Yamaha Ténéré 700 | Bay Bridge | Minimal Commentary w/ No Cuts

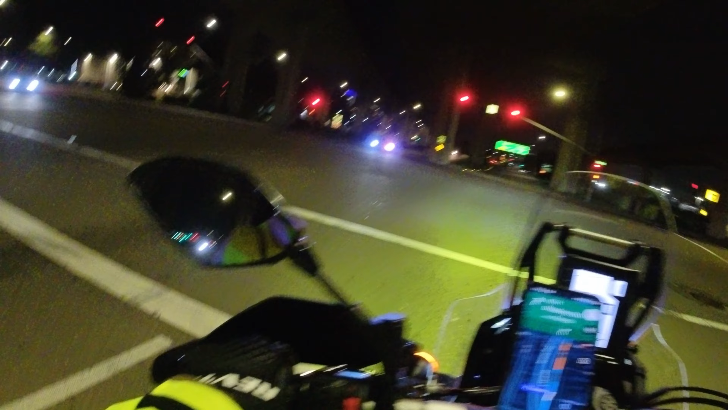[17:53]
Let's do a shoulder check test. All right, things are feeling good. I tucked the collar in.
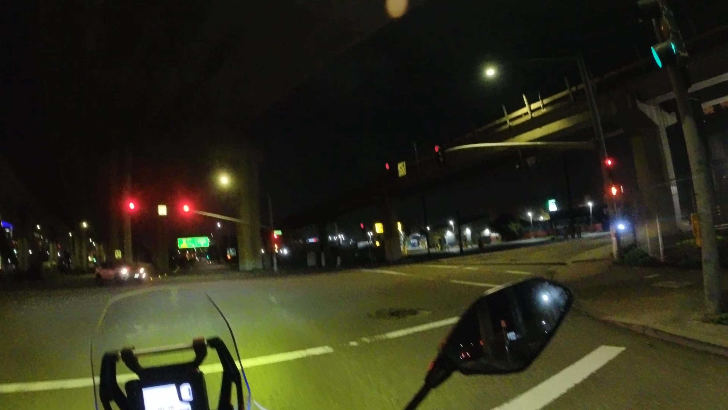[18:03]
That's scary though. I definitely have to check that next time I wear this outer shell. How you guys like these lights though? Can you guys tell in the video?
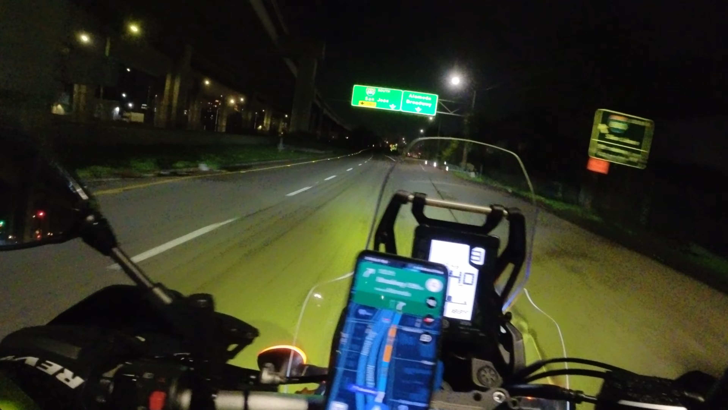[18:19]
I'm not sure. I'm loving them. I can definitely tell the difference. Thank you all for watching. I think I'm going to leave this video uncut. So, yeah. Hope you enjoyed it. Thanks for all the views, comments, conversations back and forth.